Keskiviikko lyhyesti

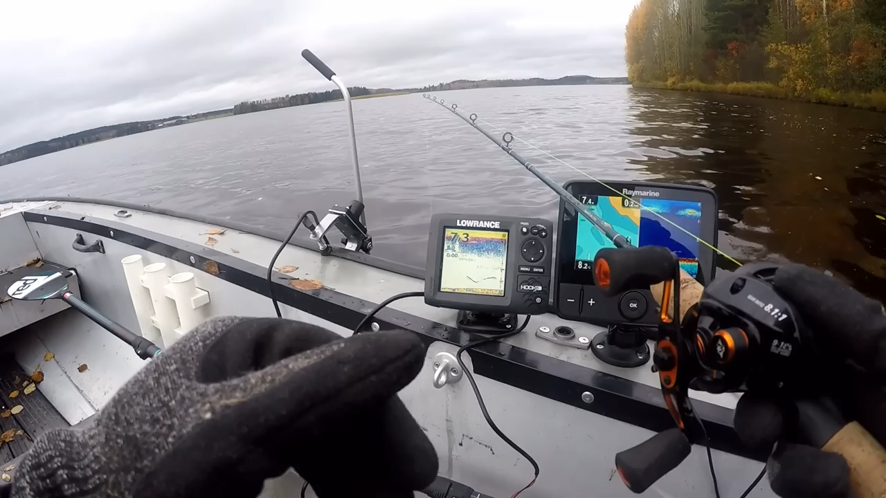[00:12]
Kala oli huonolla otilla, yksi pieni tärppi ja vettä alla oli noin 6-8 metriä. Kaaret olivat todella isoja, eli luvansa on vielä isoja kuhia ja aukia.